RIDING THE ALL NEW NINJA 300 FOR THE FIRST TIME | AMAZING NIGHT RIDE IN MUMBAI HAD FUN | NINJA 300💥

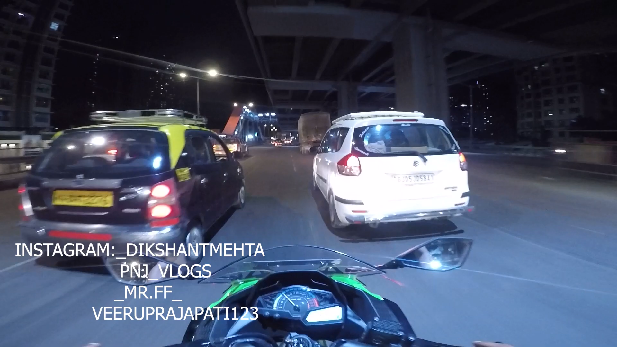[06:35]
और यह क्या हो गया हल्की फुल्की बारीश टाट ओगई यार कि अपना पुरा राइड करने का मूड खराब हो जाते हैं और यह सबसे घटिया फ्लाइवर है हमारे मुंबाई का फेश्टन एक सब्सक्राइब का इधर इतने खड़े इतने खड़े हैं ना पूछो मत